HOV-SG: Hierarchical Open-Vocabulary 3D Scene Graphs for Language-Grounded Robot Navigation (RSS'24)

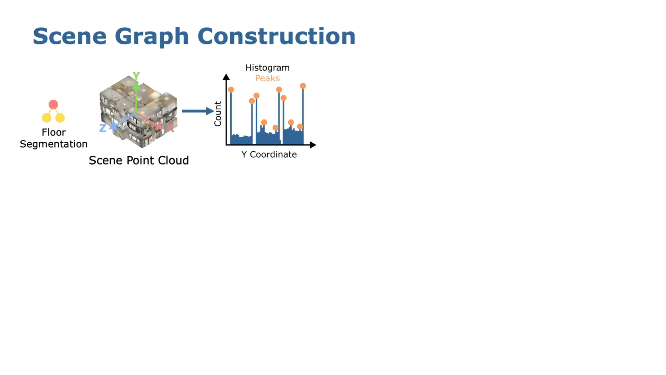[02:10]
with some filtering, which produces a list of height ranges as floor boundaries.